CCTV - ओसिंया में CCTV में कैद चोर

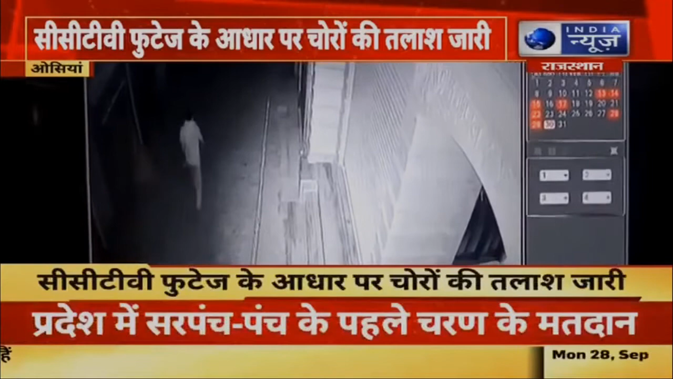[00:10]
ٹی وی کیمرے میں آتے جاتے دکھائی دیئے فلال پولیس نے سی سی ٹی وی فوٹیش شکردار پر چوروں کی تلاش شروع کرتی ہے